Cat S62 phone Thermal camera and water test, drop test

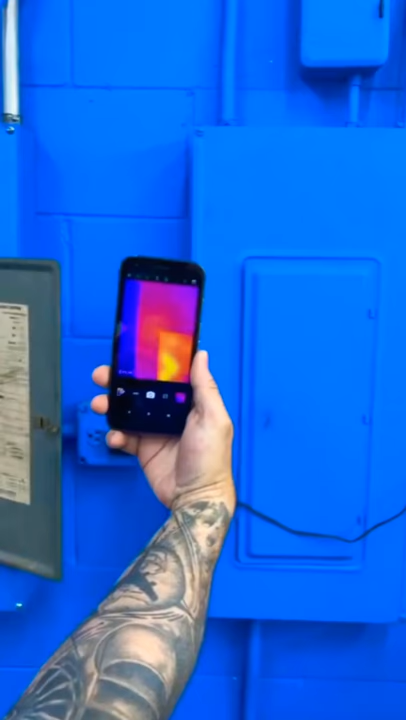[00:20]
If you're an electrician, you go to a panel, boom. We got a hot breaker, could be the source of a problem.
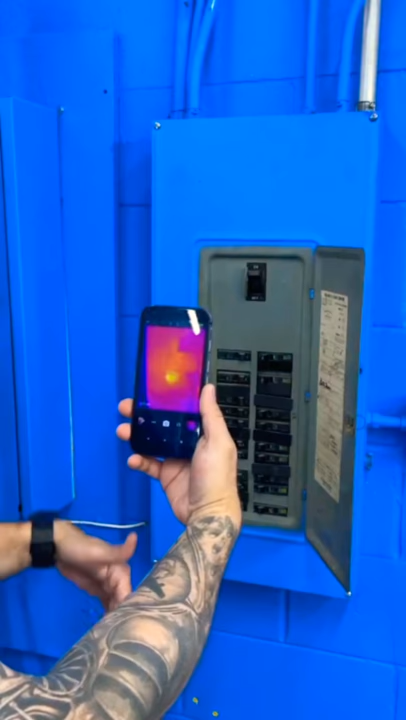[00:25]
If you're a mechanic, see a hot bearing, could be the source of a problem. Right here, we were just using this reciprocating saw.
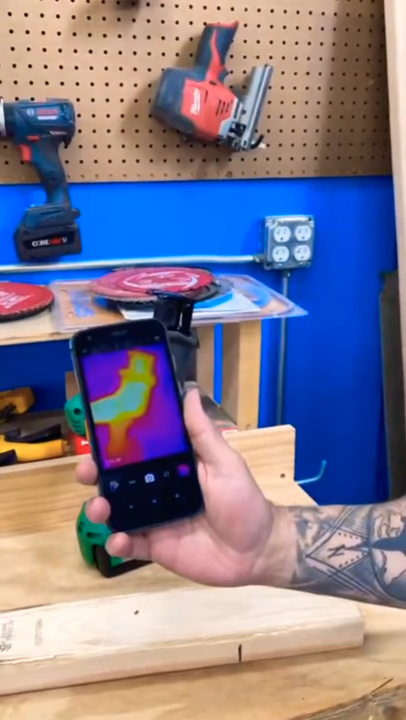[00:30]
You can tell exactly where the heat comes from, right? And we're watering.